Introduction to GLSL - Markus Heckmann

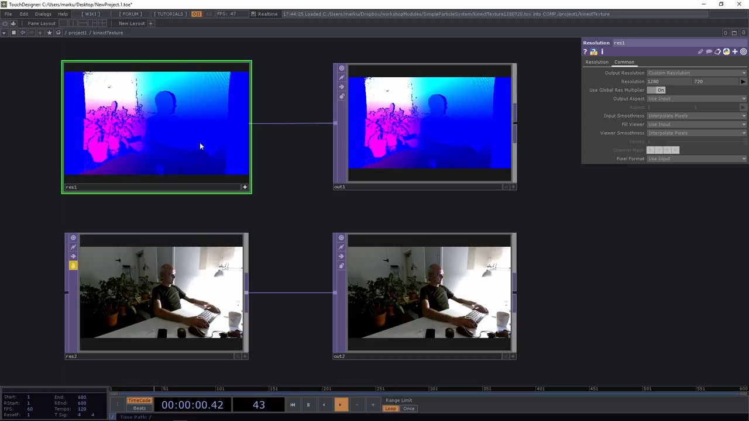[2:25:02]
So the point cloud here is saved. All the X values of each pixel are saved in the red channel. The Y values are saved in the green channel, and the depth is saved in the blue channel. And the second image here is the color map from the Kinect.